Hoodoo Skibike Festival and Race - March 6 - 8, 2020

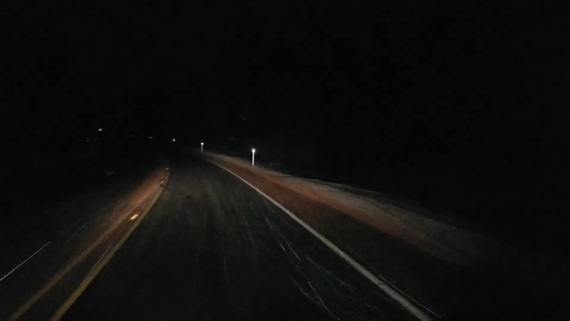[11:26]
And we've had snow pretty much all the way back, light snow.